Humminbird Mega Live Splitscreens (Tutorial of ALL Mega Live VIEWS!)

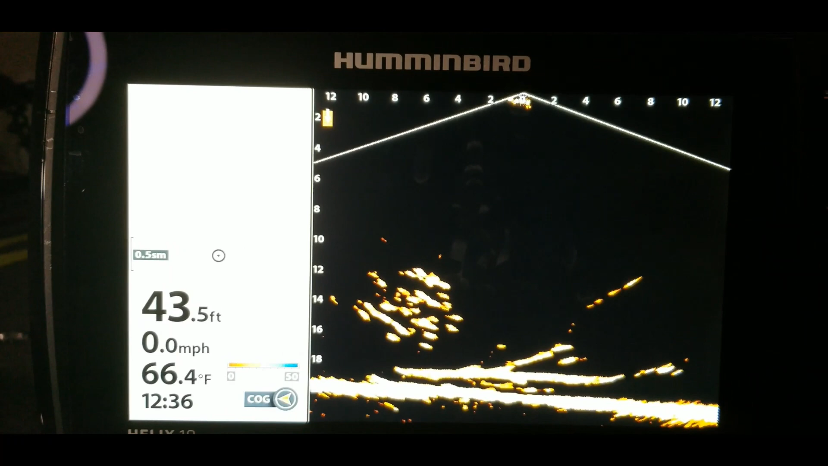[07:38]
On screen: depth 43.5 ft, water 66.4°F, speed 0.0 mph
that will show you is your mapping and mega live on the other side
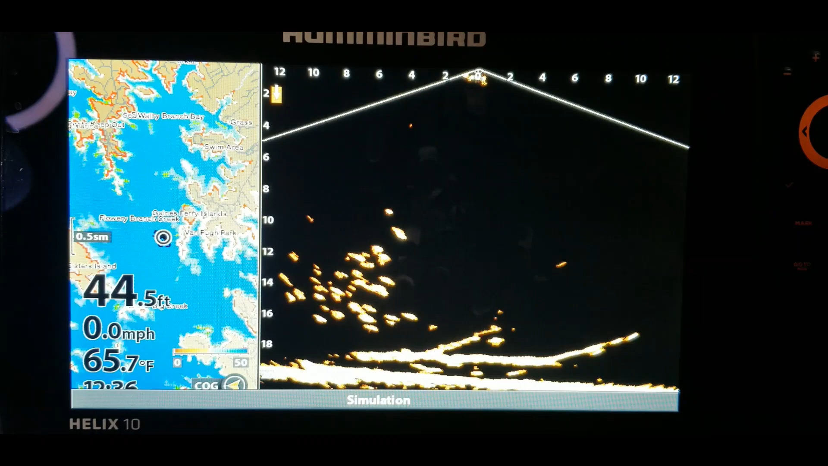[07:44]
On screen: depth 44.5 ft, water 65.7°F, speed 0.0 mph
so let's take a look at the menu under here and see if there's a way to adjust the screen size
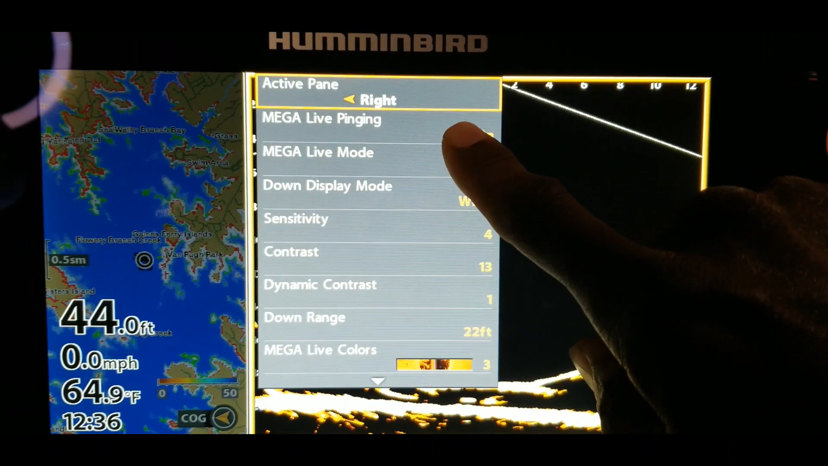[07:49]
On screen: depth 44.0 ft, water 64.9°F, speed 0.0 mph
make a live mode nope so this pretty much looks like it's
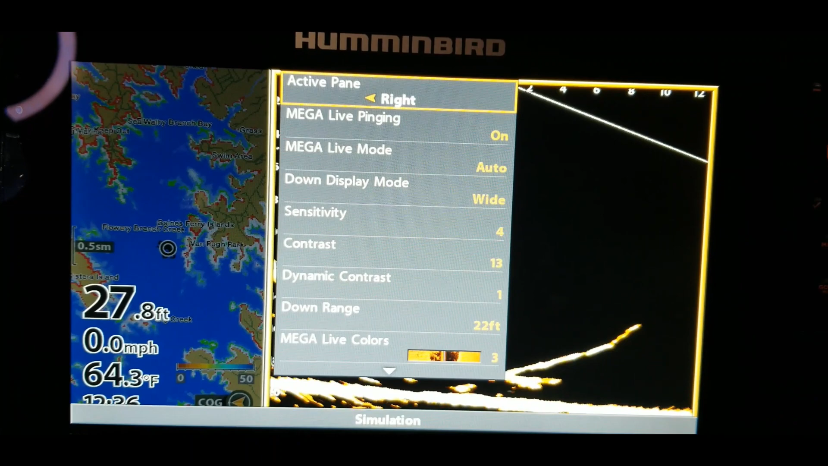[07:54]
On screen: depth 27.8 ft, water 64.3°F, speed 0.0 mph
going to be a set screen size whenever you're using a split screen with the mega live
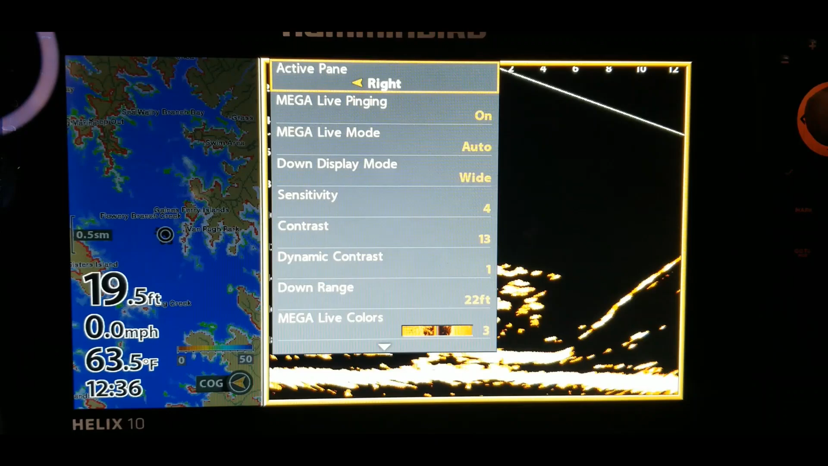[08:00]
On screen: depth 19.5 ft, water 63.5°F, speed 0.0 mph
so you can't make it a little bigger and make the mapping smaller this is pretty much the size that
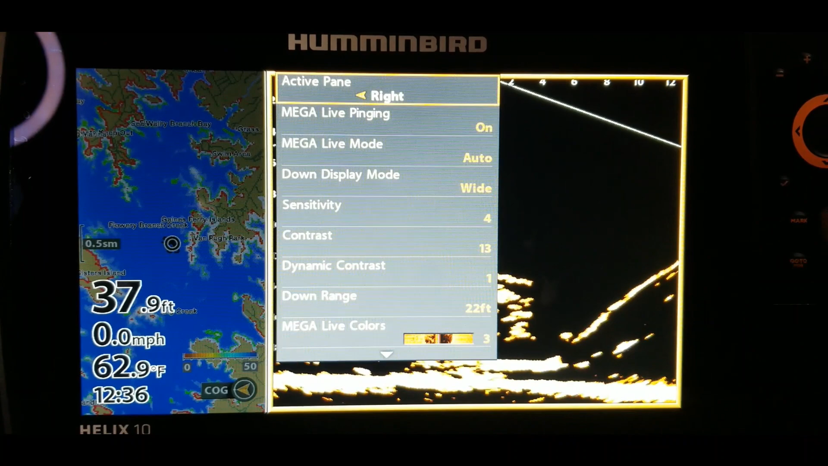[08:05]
On screen: depth 37.9 ft, water 62.9°F, speed 0.0 mph
it is going to be whenever you're using your mega live with the split screen actually let
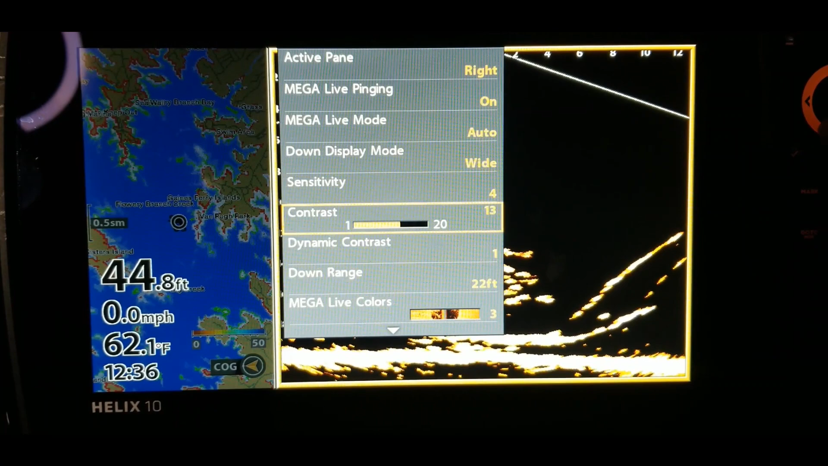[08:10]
On screen: depth 44.8 ft, water 62.1°F, speed 0.0 mph
me go down just a little bit further and see range grids persistence mode record
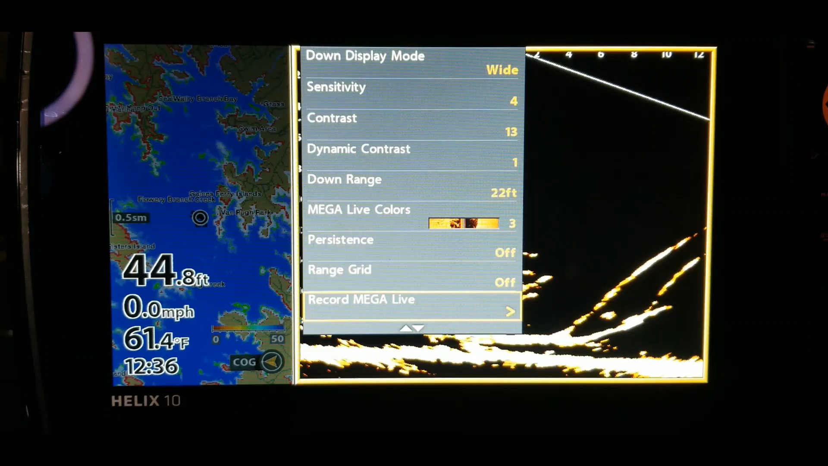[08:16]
On screen: depth 44.8 ft, water 61.4°F, speed 0.0 mph
oh and that is going to be an option that i know a lot of guys will like you can
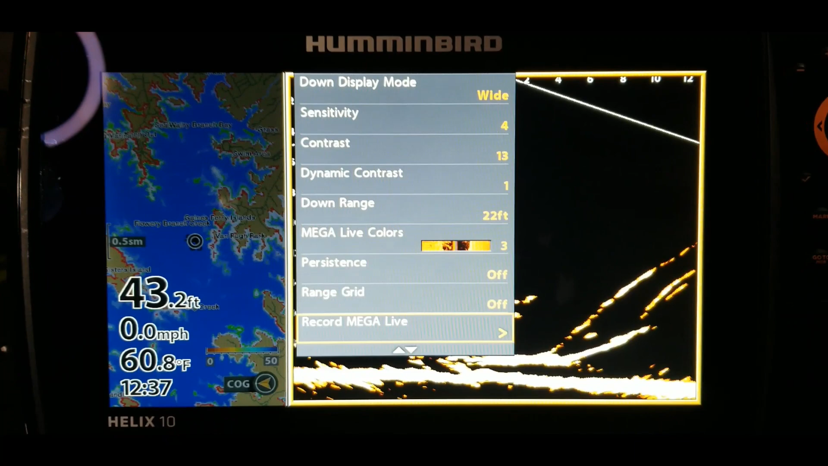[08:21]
On screen: depth 43.2 ft, water 60.8°F, speed 0.0 mph
go out there and record the action record how you're doing out on the water just make sure you put an sd card in in your unit and you'll be able to record your um your your fishing session out
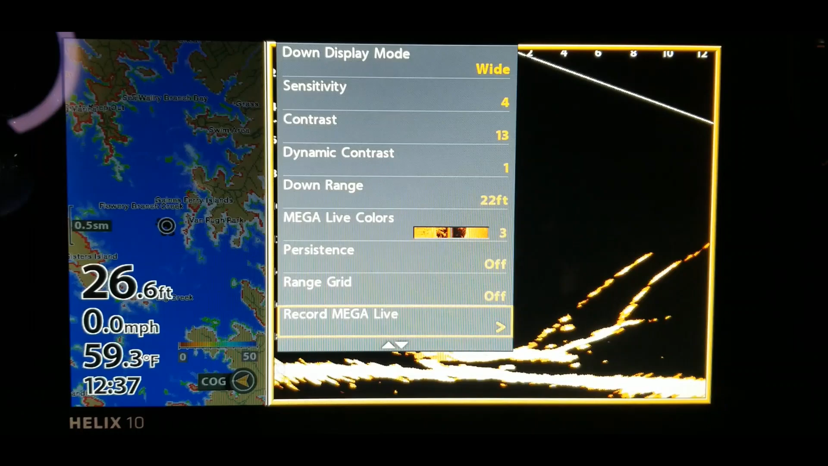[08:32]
On screen: depth 26.6 ft, water 59.3°F, speed 0.0 mph
there and come back and look at that later upload it to youtube or anything like that you know just add a little excitement to your day so let's see record make a live range grids
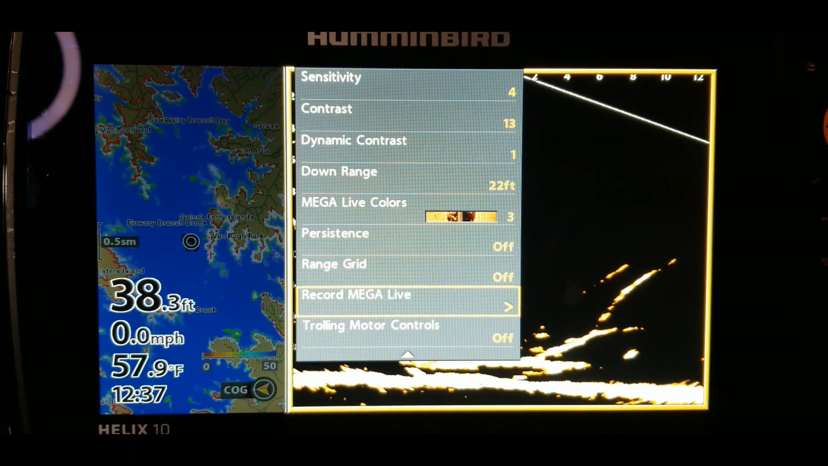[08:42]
On screen: depth 38.3 ft, water 57.9°F, speed 0.0 mph
okay so just the options that i did go over in another video i will
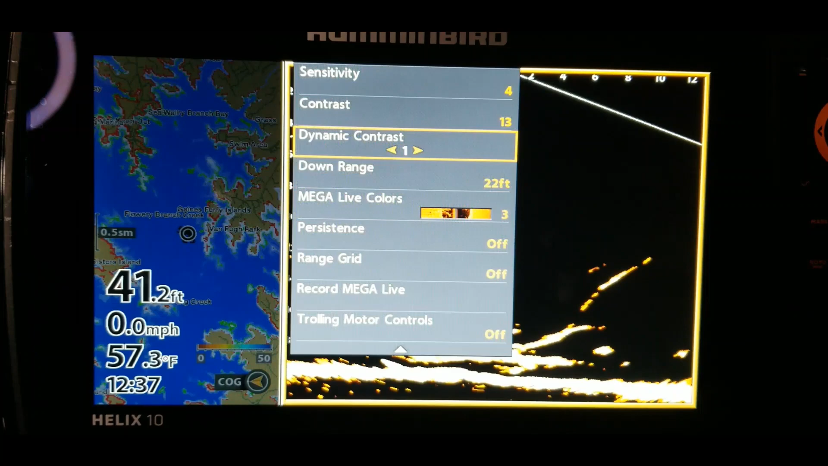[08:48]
On screen: depth 41.2 ft, water 57.3°F, speed 0.0 mph
link that down in the description area so like i said if you guys have any questions or
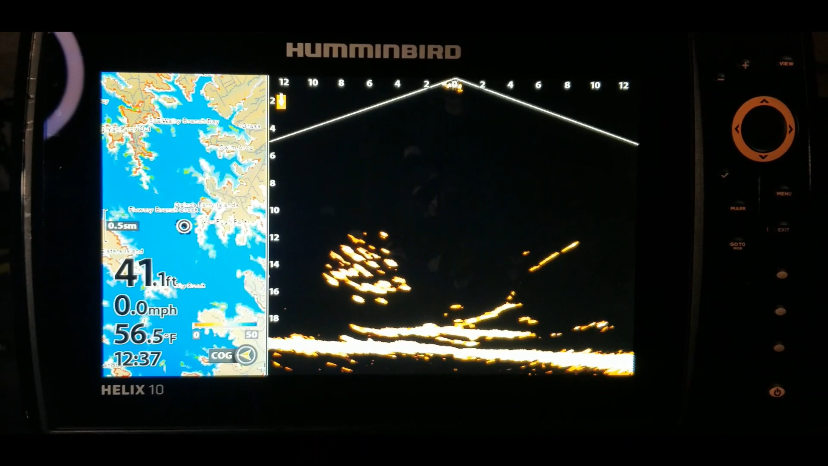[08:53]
On screen: depth 41.1 ft, water 56.5°F, speed 0.0 mph
anything that you think may assist and help the other guy the other guys that are getting their units i do not have mine yet this is simulation mode so you guys that
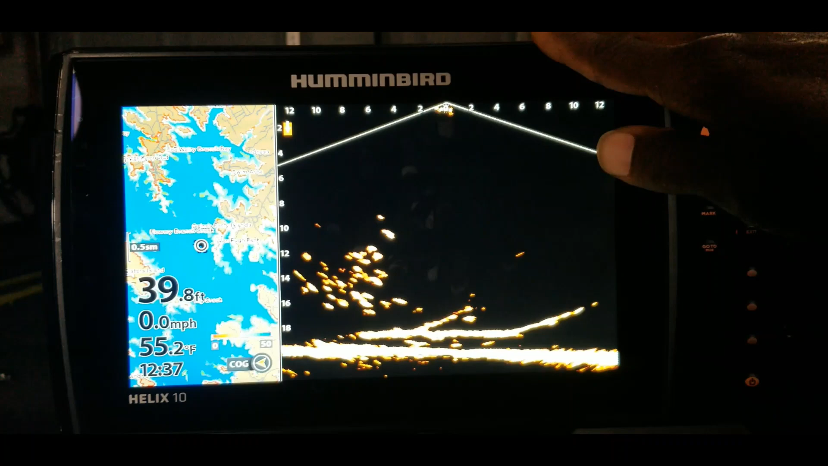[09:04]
On screen: depth 39.8 ft, water 55.2°F, speed 0.0 mph
do not have your units yet make sure you do the um the 2.66 update
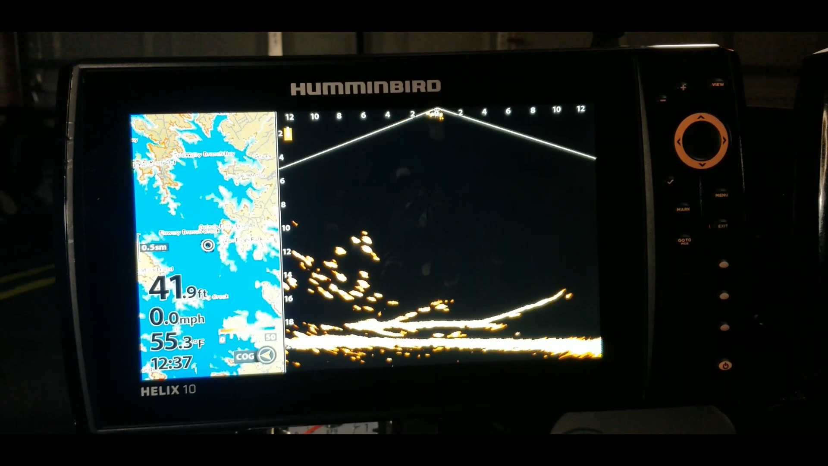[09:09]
On screen: depth 41.9 ft, water 55.3°F, speed 0.0 mph
that is also in the description i have a link to that down there
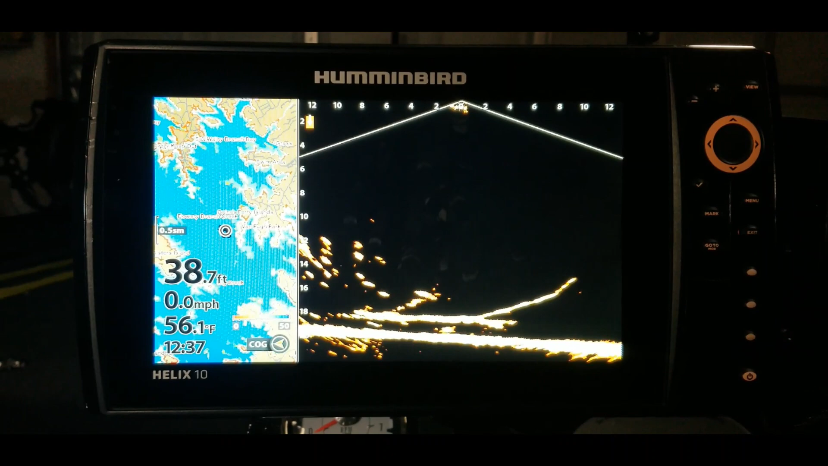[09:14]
On screen: depth 38.7 ft, water 56.1°F, speed 0.0 mph
so if you guys want to play around and get used to these settings make sure you go ahead and get your unit updated and that way you can
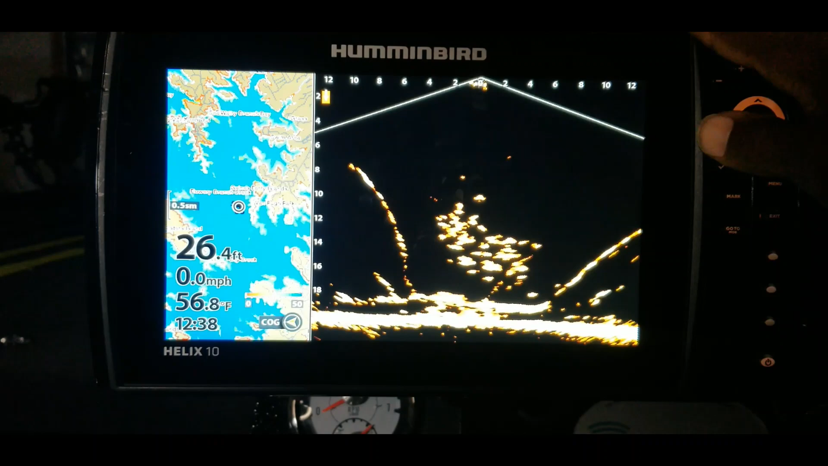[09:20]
On screen: depth 26.4 ft, water 56.8°F, speed 0.0 mph
do just like i'm doing come out here and play around with these settings